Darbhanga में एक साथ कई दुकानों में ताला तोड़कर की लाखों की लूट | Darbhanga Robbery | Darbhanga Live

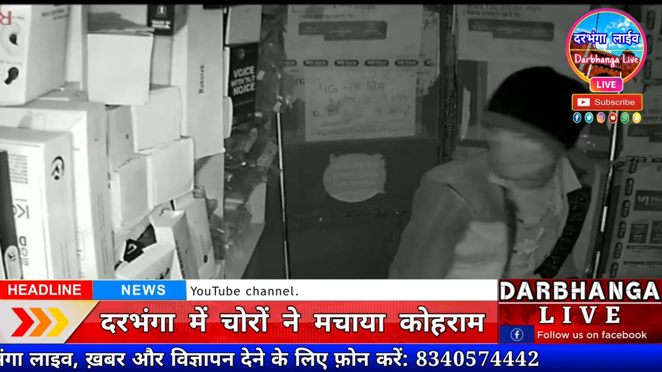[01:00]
तो ये सीसीटीवी फुटेज आप देख रहे हैं जहां पर चोर चोरी को किस तरह से अंजाम देते हुए दिखाई रहा है। दुकान में चोरी करते समय कुछ देर बाद चोरों ने दुकान के इस सीसीटीवी कैमरे को भी तोड़ डाला।